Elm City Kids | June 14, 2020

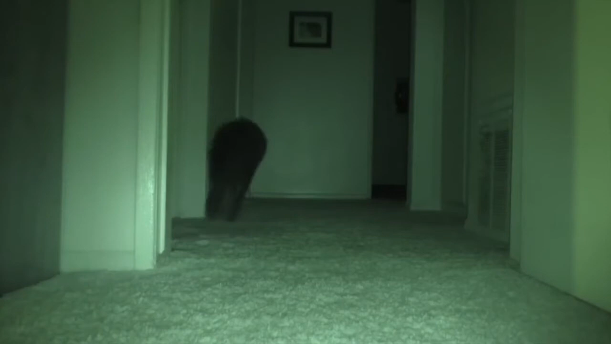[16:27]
If you had a pair of these goggles, then you would never stub your toe in the dark again.
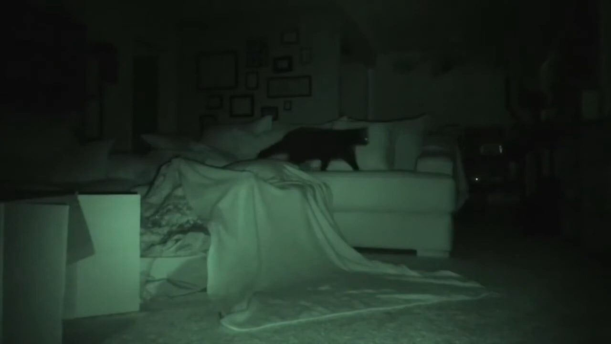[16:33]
And then we have infrared